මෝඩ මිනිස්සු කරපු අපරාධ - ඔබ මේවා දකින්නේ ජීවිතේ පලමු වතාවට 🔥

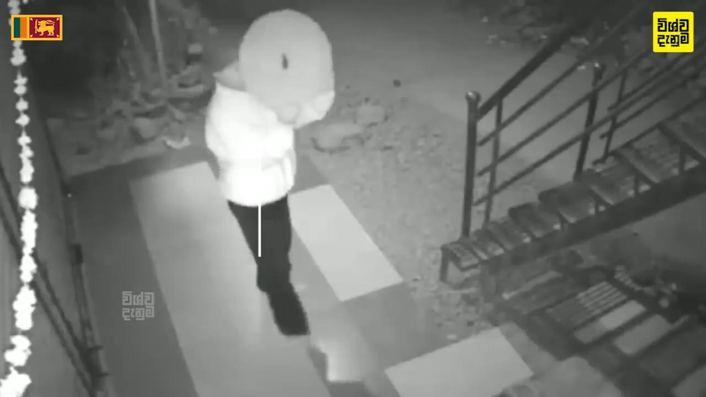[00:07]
में बालान्नुक मेखिना CCTV केमरायक्केट मून पेनवट करन वेडे।
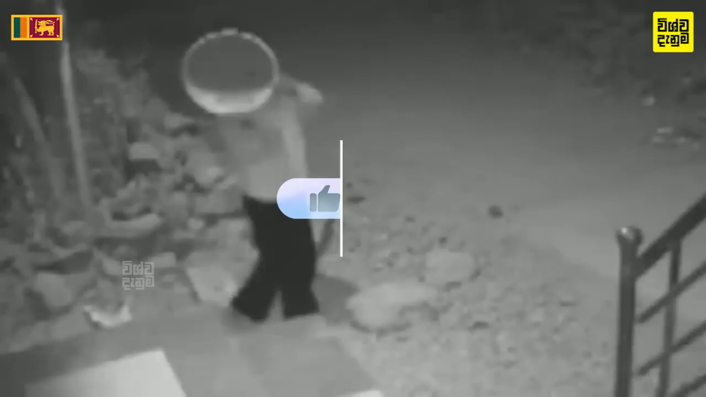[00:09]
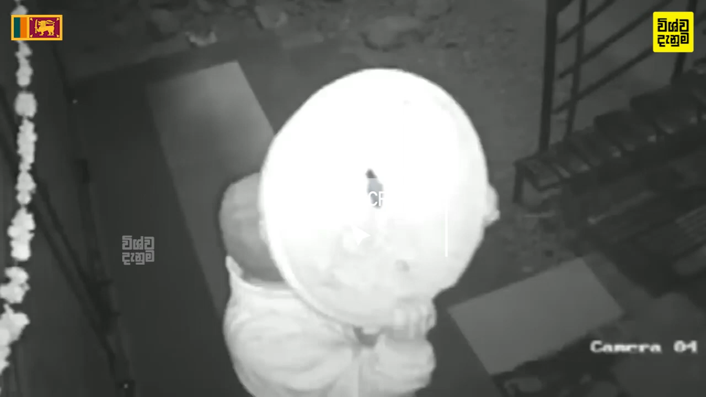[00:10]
में किनामेतन देकलती एन्ने का कैमरायकक कुनाट, अनिप्पैत्ति थिपनु कैमरायकेट सेहरम पेनवा,
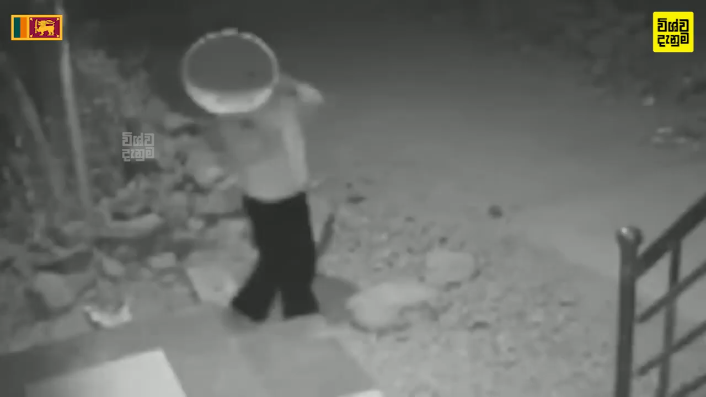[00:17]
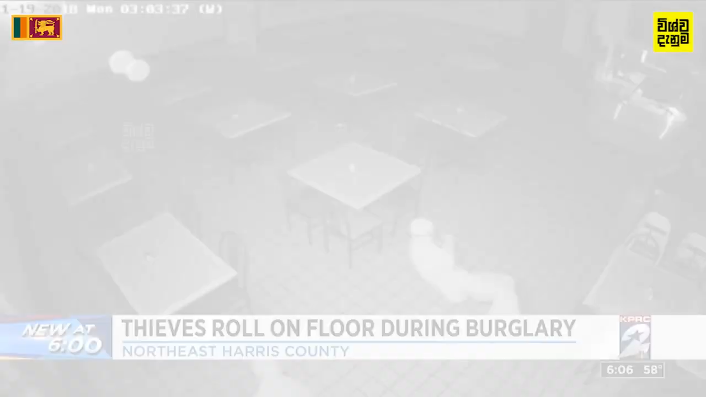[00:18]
में वयादक इन्ने आपन शालावकट पेनवपु होरुसेट्टेका,
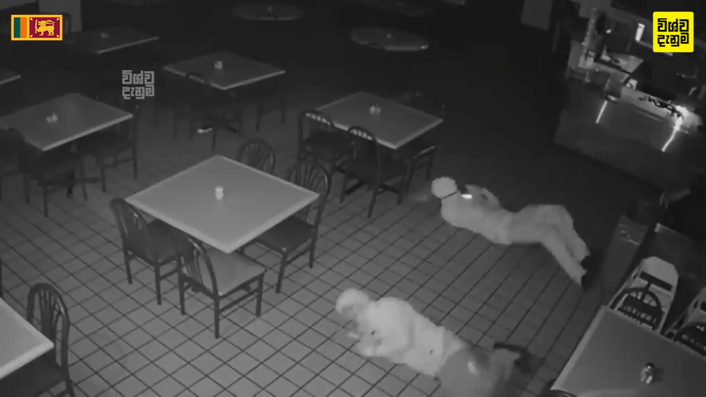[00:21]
बीमधिगे बडगा अगिने आन्ने कैमरावलीन बेरन्नु,
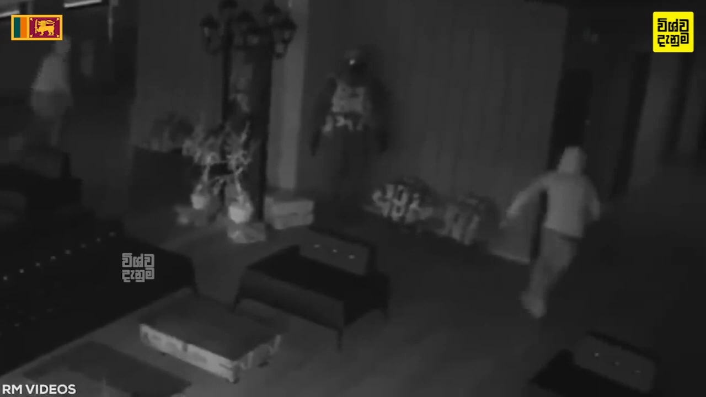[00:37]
में पेन्ने ए होरामकेल दनगान्नवाद मोलेयक नेथी होरे, में वयादाक